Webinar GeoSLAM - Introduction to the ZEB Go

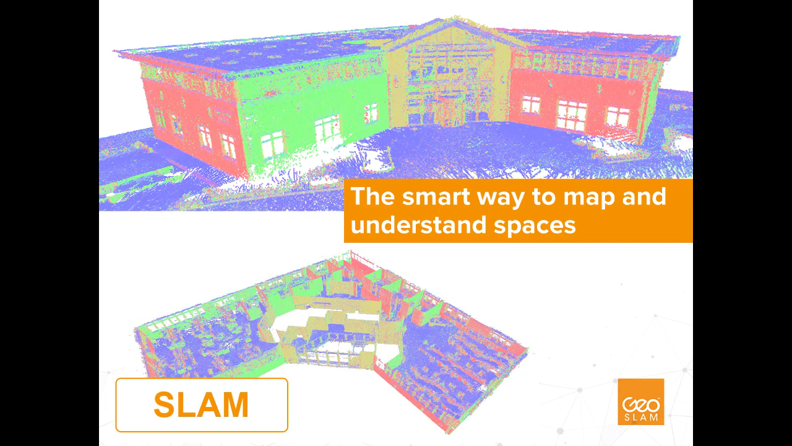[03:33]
We then combine those laser measurements with inertial data that's also captured with the system and run it through our SLAM, which stands for Simultaneous Localization and Mapping algorithm, to create a 3D point cloud which is comprised of millions of virtual data points in 3D space. So effectively, we're able to rapidly virtualize a real-world environment as we physically move through it. Many people refer to this as a form of creating a digital twin. We can then take this point cloud and derive information from it, such as CAD line work, 3D information models, surface meshes,
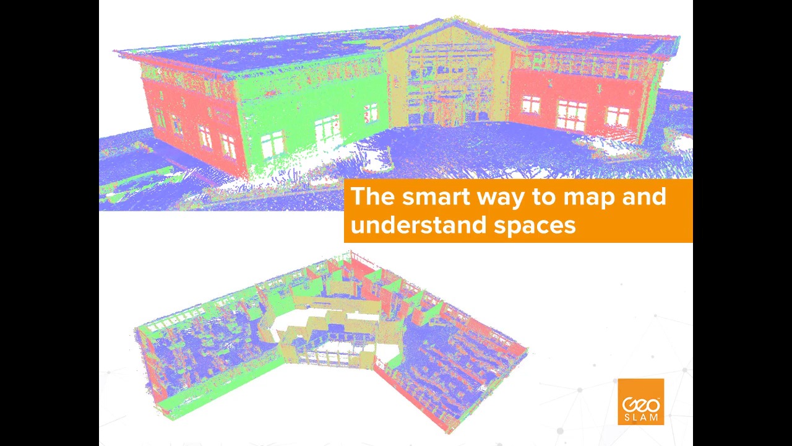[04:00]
quantitative analyses, and a variety of other outputs that can help you then understand the space that you've captured.
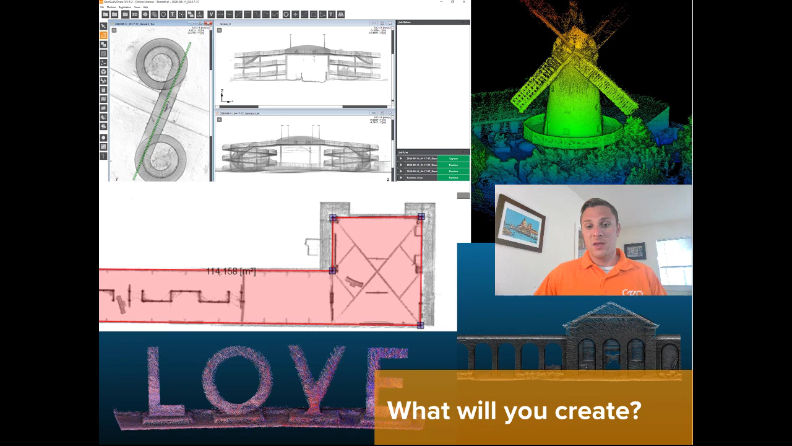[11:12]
As I mentioned previously, the Zeb Go is optimized for capturing indoors. However, here we have some examples of data captured outside. The key to capturing data outside with this system is having enough features within a relatively short range of the scanner. For more examples of data captured with the Zeb Go, please visit geoslam.com forward slash sample dash data or select the content hub at the top of our home page. There you will be able to view sample data sets from all of our products and download them in universal file format so you can work with them in whatever software you prefer. Hopefully seeing some of this data will inspire you to learn more about how to integrate this technology into your own work.